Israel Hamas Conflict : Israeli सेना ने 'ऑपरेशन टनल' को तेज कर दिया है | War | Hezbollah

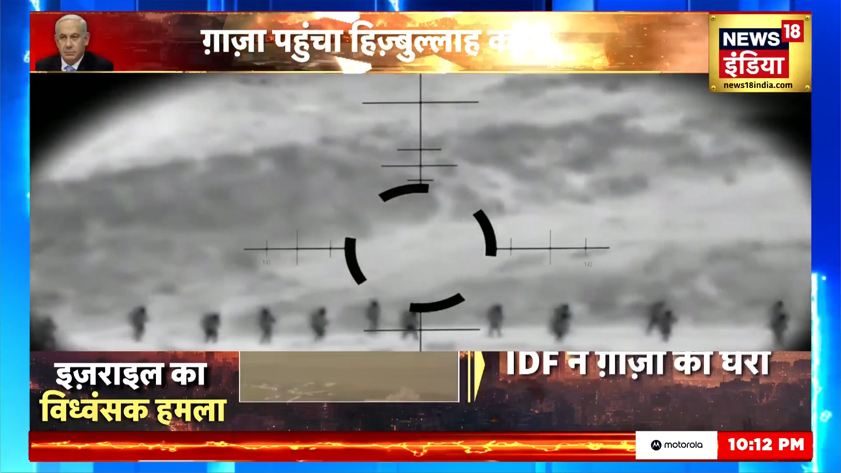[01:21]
इनके एक एक मूवमेंट पर उनकी नजर है
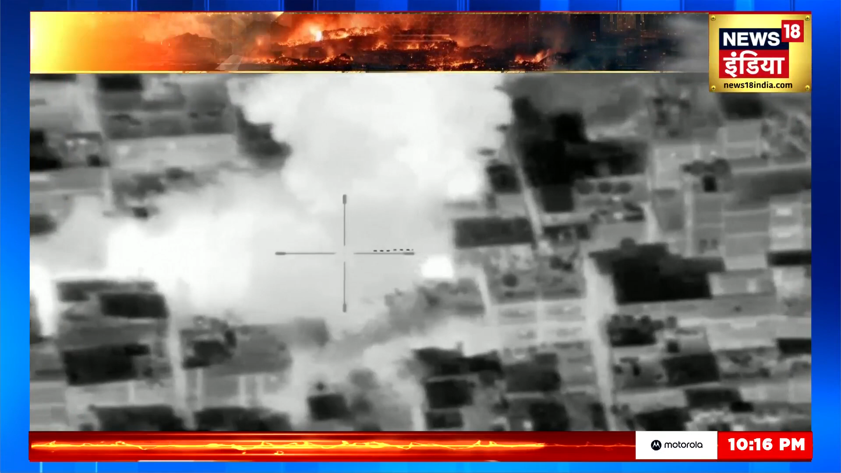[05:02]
वहां हमास मौत का कुवाँ खुद रहा है इसरेल जिस भी इमारत को तबाह कर रहा है,
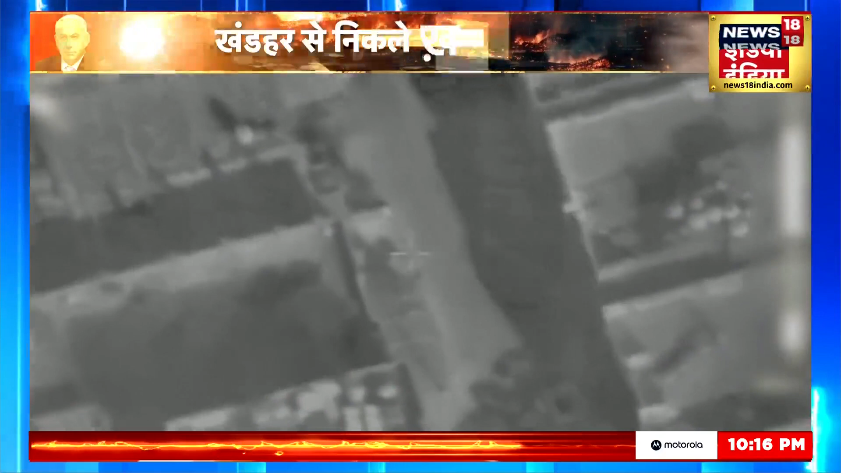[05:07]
उसे हमास किल्जून में बदलता जा रहा है एक ऐसा किल्जून जहां कदम